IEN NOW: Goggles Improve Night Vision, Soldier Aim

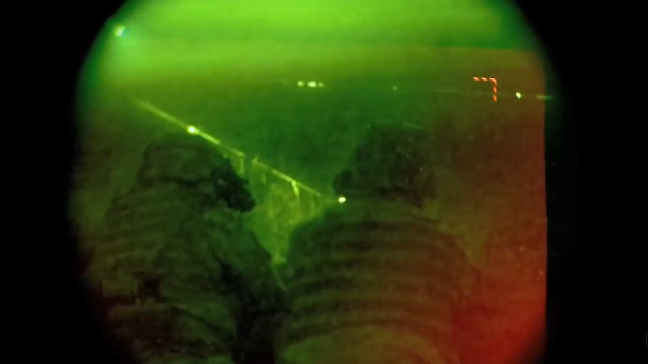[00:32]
In addition to improved depth perception, the ENVGB uses dual white phosphorus tubes
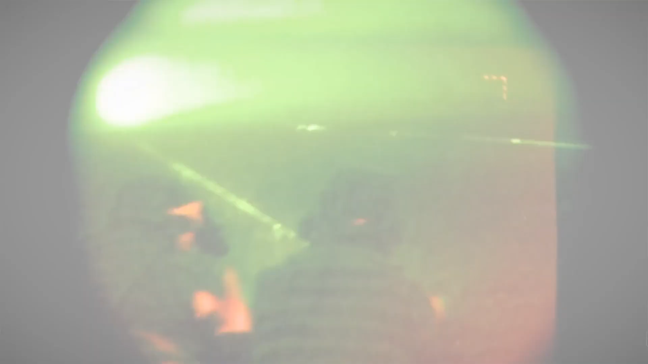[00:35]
that provide a higher resolution view than the traditional green glow.